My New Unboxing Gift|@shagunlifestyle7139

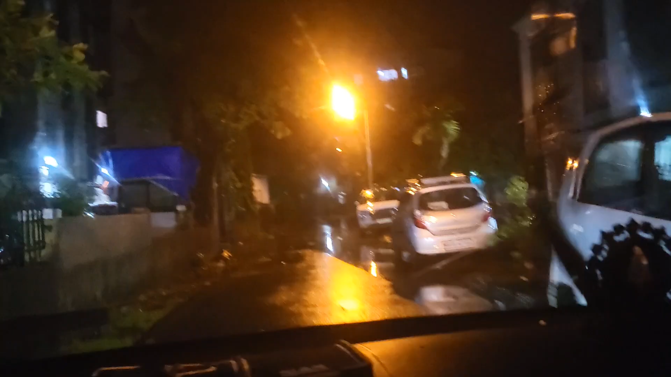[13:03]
देखो भाई इतना पानी कि नहीं, यहाँ पर इतना नहीं है, बस आप आगे देखो हॉर्न मार लो, टर्न ये